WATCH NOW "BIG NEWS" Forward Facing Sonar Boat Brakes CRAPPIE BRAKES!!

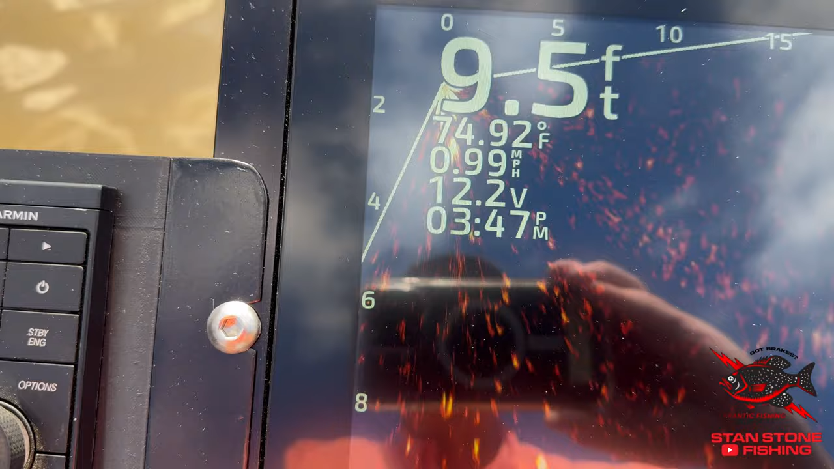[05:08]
On screen: depth 9.5 ft, water 74.92°F, speed 0.99 mph
Look at that. We're already up to
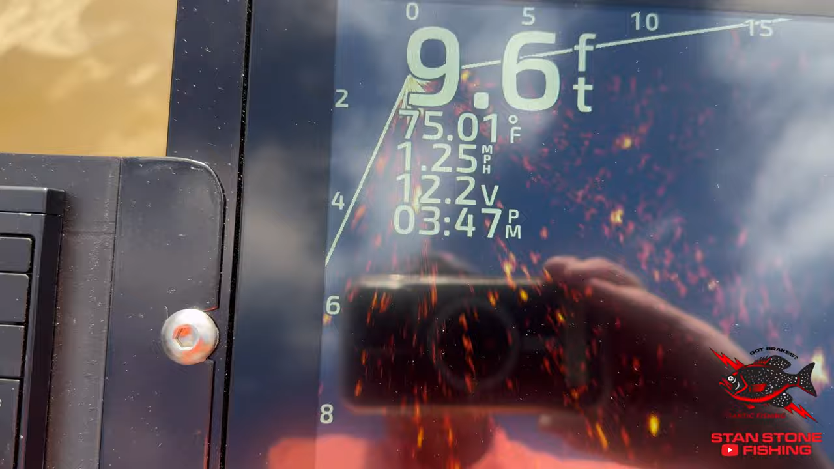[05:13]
On screen: depth 9.6 ft, water 75.01°F, speed 1.25 mph
1.3, 1.38.
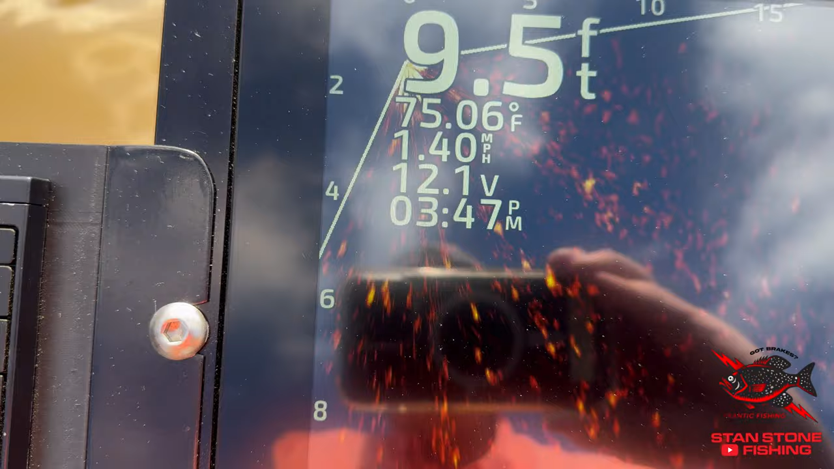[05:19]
On screen: depth 9.5 ft, water 75.06°F, speed 1.40 mph
1.4. I see you can't do that with the other systems because they're running a small relay. It's going to overheat and kick the system out.